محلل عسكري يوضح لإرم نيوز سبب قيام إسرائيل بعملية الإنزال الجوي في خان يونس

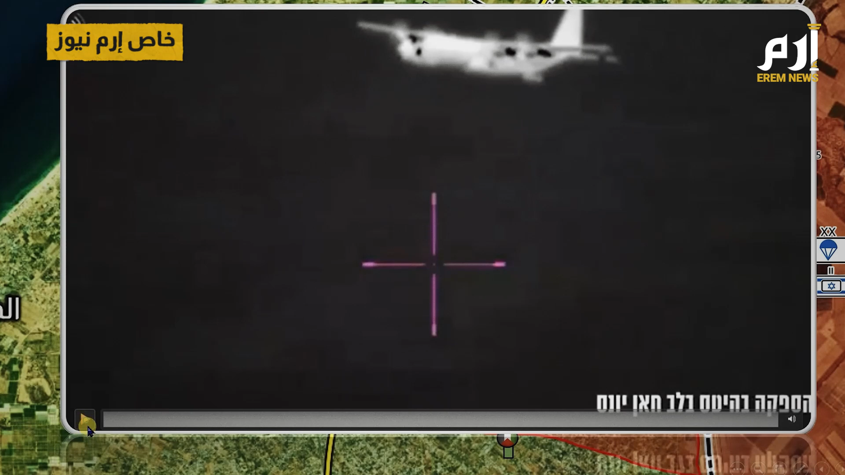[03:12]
طائرة عسكرية إسرائيلية وهي تقوم بعملية الإلقاء الجوي لمقاتليها الذين توغلوا في وسط خان يونس
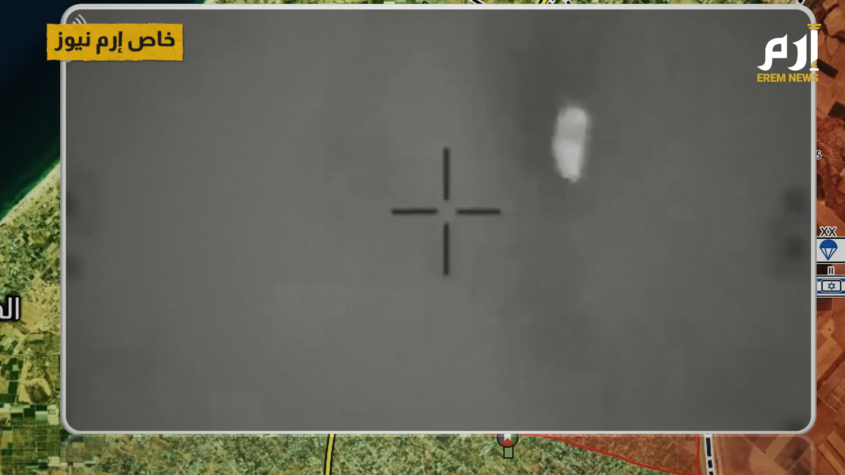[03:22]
إذن عملية الإلقاء بواسطة مظلات تحمل معدات وتجهيزات عسكرية وأعتداء كل
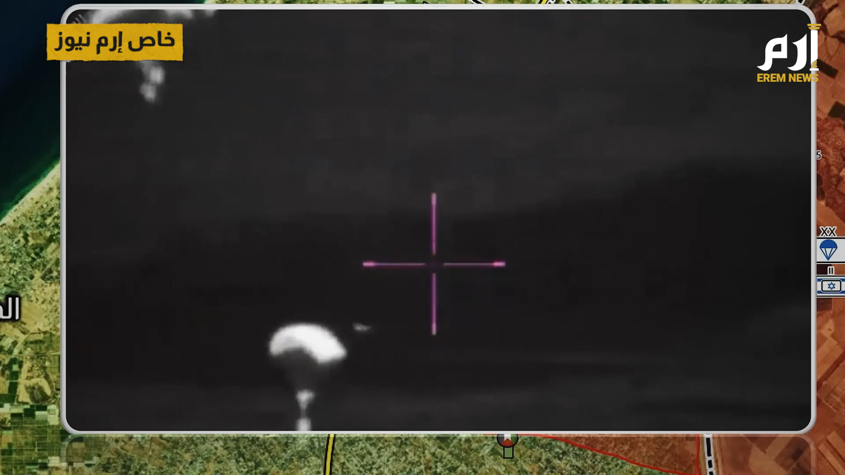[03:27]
ذلك عبر وسائل النقل الجوي وإلقائها من الطائرات
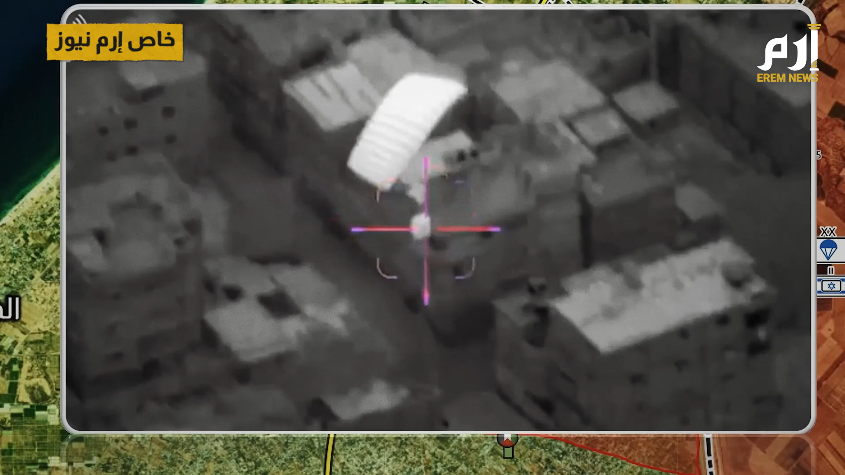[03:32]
العسكرية وهذا دليل على أن إسرائيل لا تستطيع أو تتمكن